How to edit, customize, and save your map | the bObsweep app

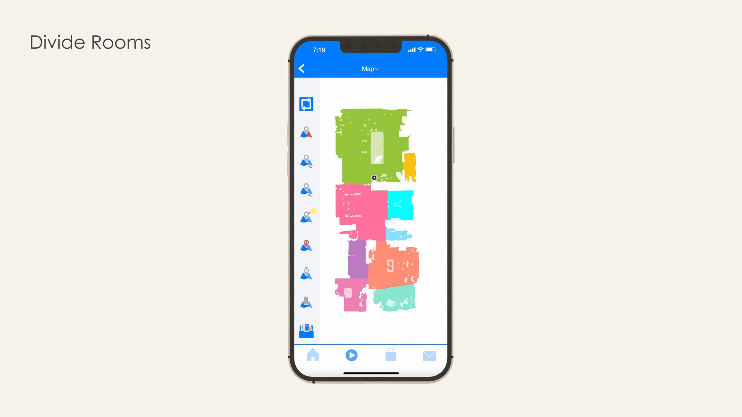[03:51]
Connect Rooms. If you would like to connect two rooms into a larger room, or if your bot has partitioned a room incorrectly, use this feature to connect adjacent spaces into a larger room.